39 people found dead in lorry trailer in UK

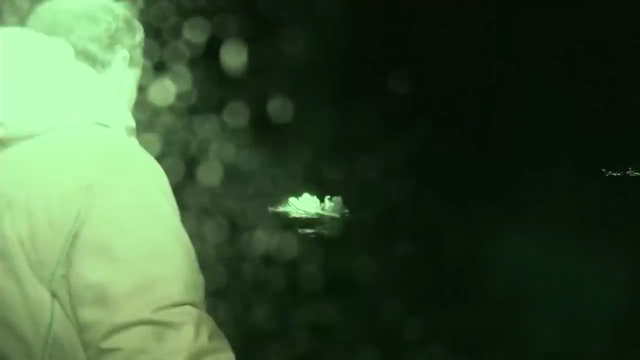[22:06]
More recently, there's been a focus on human smugglers using dinghies to bring migrants across the channel.